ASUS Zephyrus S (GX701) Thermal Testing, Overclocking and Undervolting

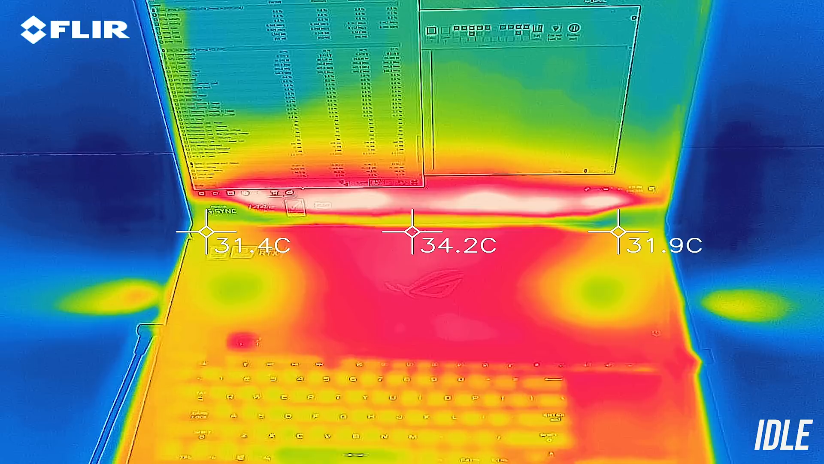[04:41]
On screen: spot 34.2°C
at idle with the silent profile enabled the keyboard was around 30 degrees Celsius and a bit warmer up the back. While gaming the keyboard was still fairly cool, in the mid 30s, while the back gets much hotter in comparison as that's where the heat generating components are.
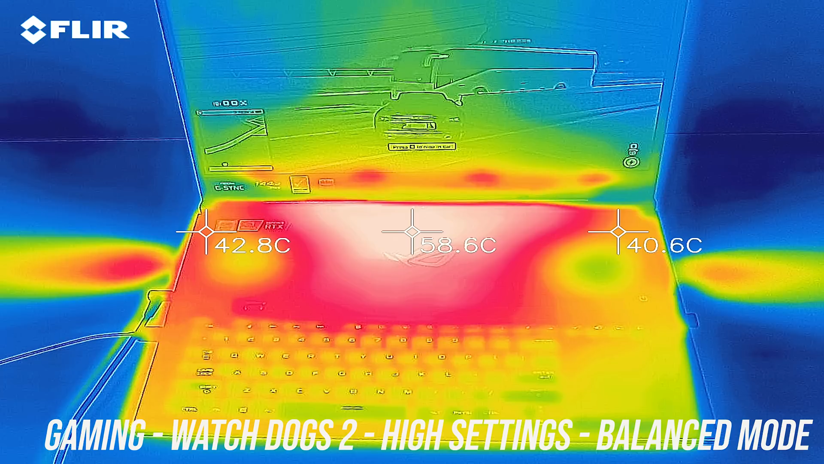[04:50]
Same story with the stress tests running, it does get up to the high 50s up the back and is quite hot to the touch, but you shouldn't be putting your hands back there anyway so that's fine.
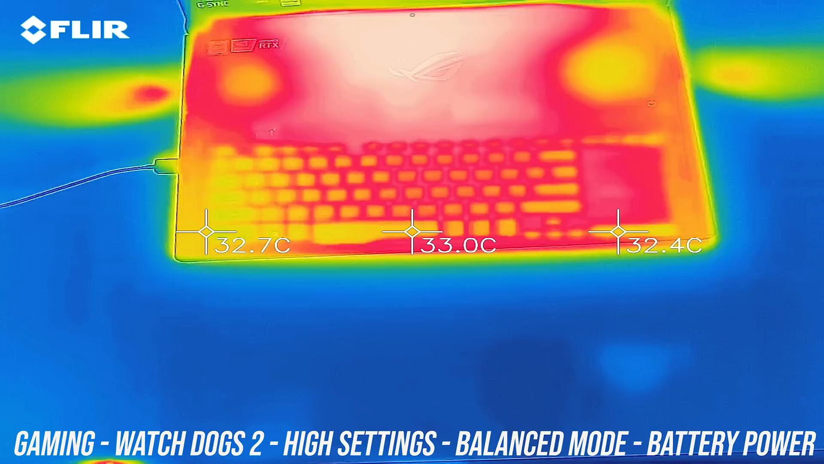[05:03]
While gaming on battery power the keyboard does warm up a bit, as the battery that's being discharged is right underneath. As for the fan noise produced by the laptop, I'll let you have a listen to some of these tests.